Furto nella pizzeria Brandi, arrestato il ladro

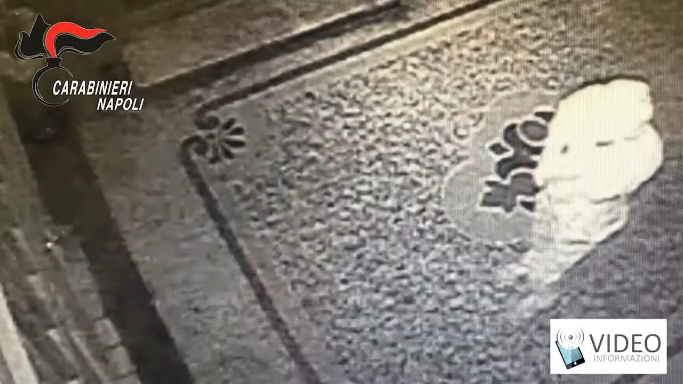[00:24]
Un raid messo a segno in una pizzeria storica del centro di Napoli, Brandi, di salita Sant'Anna di Palazzo, dove, secondo la legge, alla fine del 1800 sarebbe stata inventata la pizza Margherita. L'uomo, 58 anni, che per nascondere le sue fattezze aveva calzato un cappellino, come si vede dalle immagini, è stato comunque ripreso durante il furto dalle telecamere di videosorveglianza della pizzeria ed è stato poi riconosciuto e identificato dai militari dell'arma e già noto alle forze dell'ordine.